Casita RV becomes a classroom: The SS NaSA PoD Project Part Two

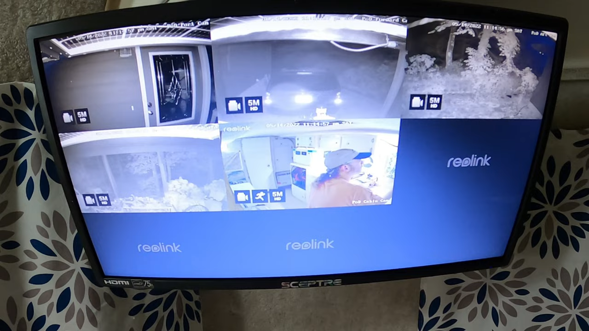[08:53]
is the security system monitor showing all five cameras running at the moment. They record 24/7. They're connected to Wi-Fi. And any motion is detected, it will alert me through an app on my phone,